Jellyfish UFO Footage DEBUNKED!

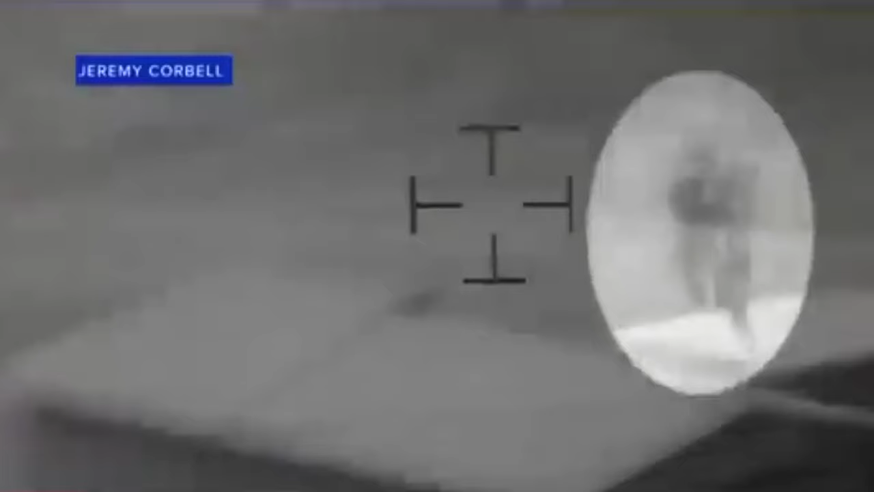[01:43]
All right, here we see the UFO supposedly flying over the Iraqi base,
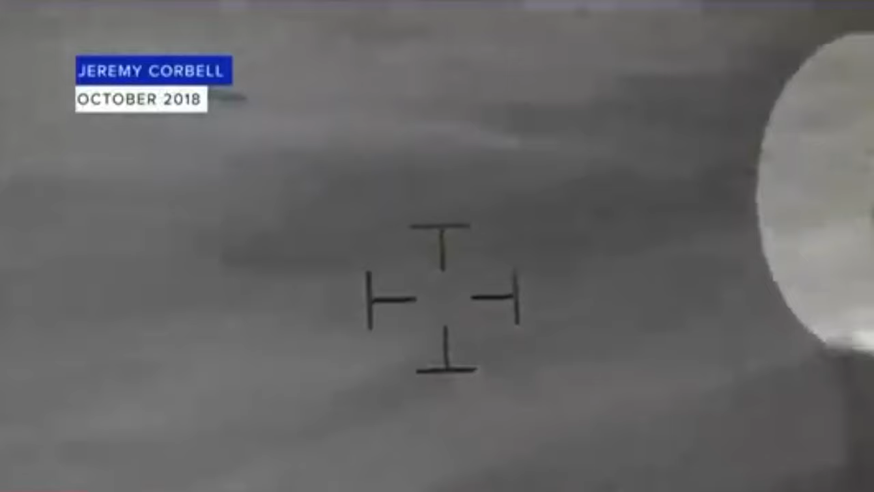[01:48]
and I don't know,
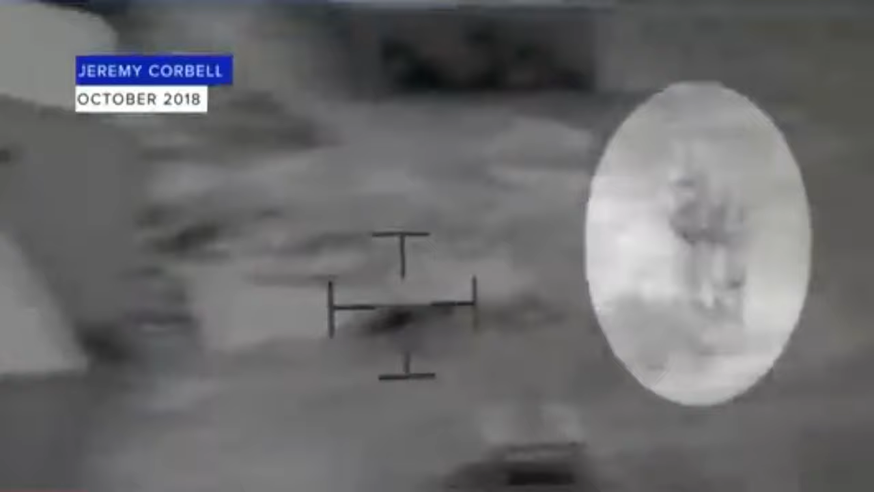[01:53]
this just looked, when I first saw it, to me,
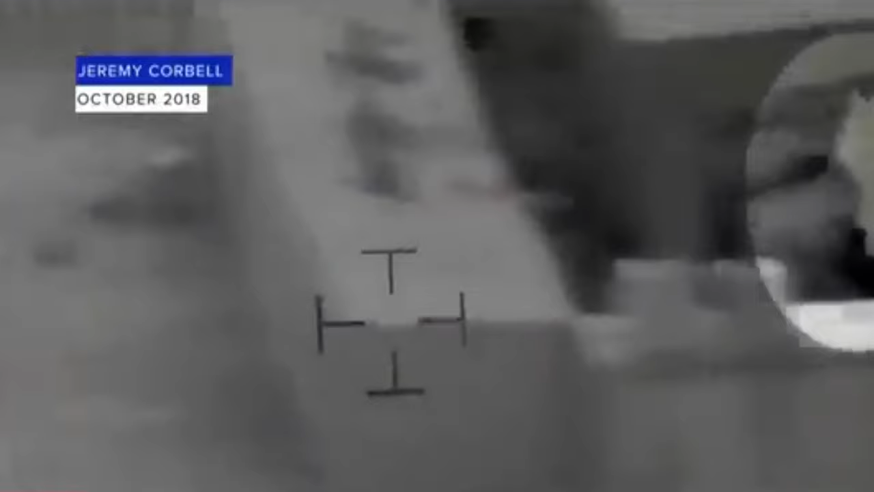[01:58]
looked like bad CGI or something.
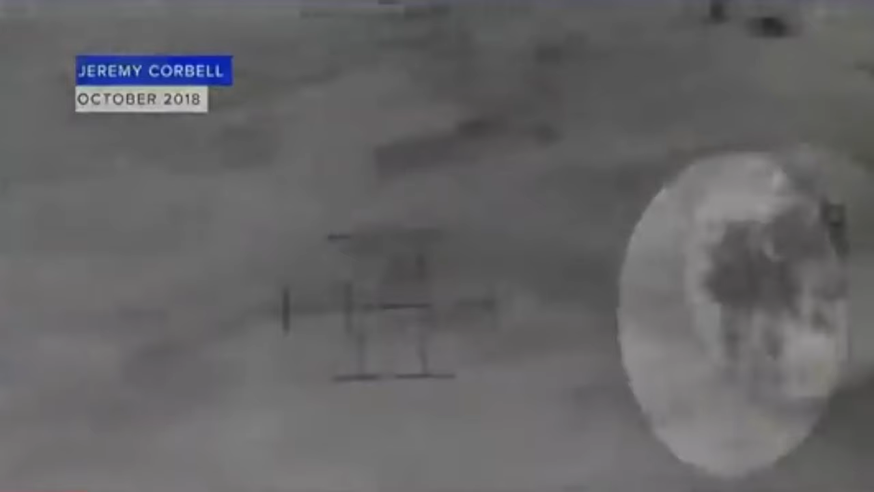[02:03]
The object barely moves in relation to the camera.
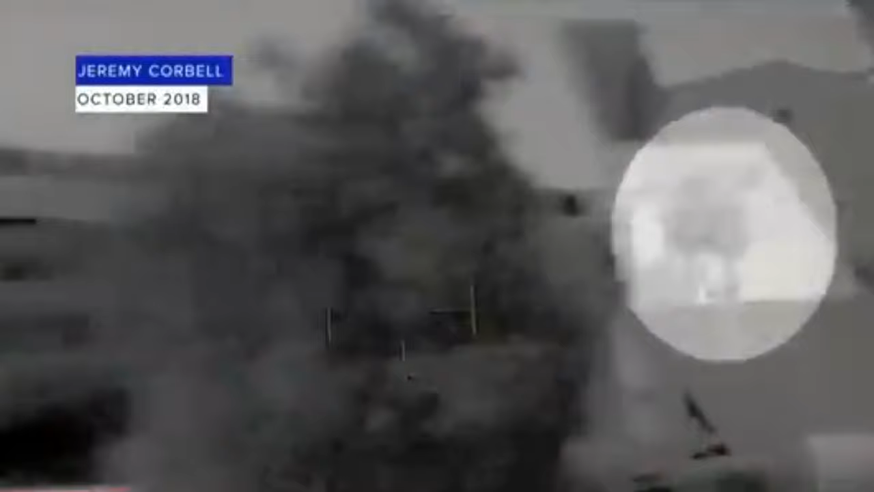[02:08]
Some people think it's a smudge on a window or something,
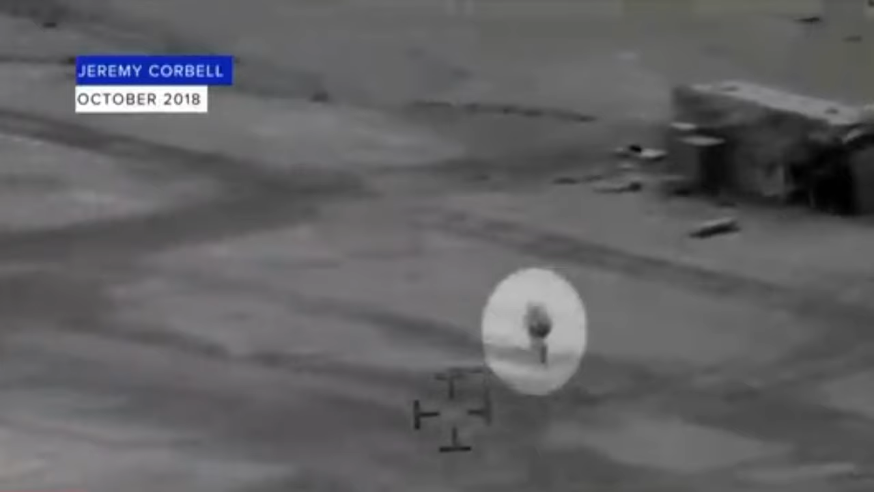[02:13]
or a bunch of balloons or something like that.
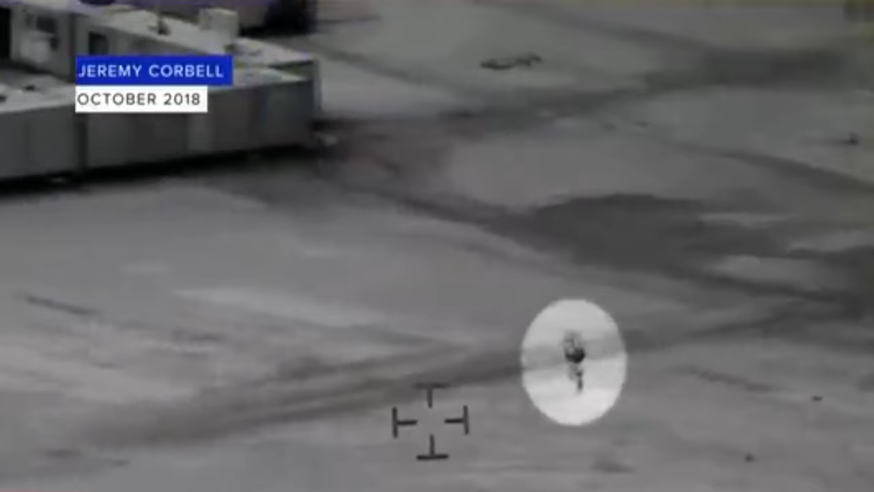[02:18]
It just looks really, really fake and sus.
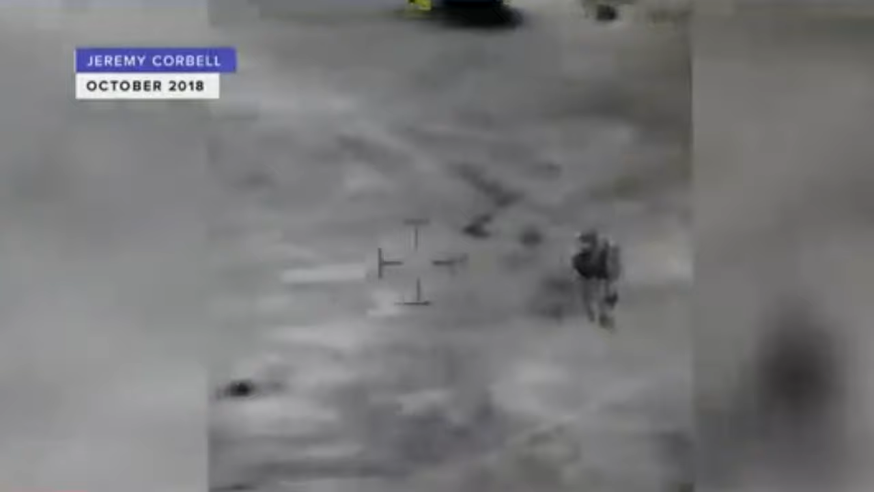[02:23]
And I did just a tiny amount of research, and I just want to show you what I came up with, because this looks exactly like something that was done on the BBC science fiction show Doctor Who back in 1978.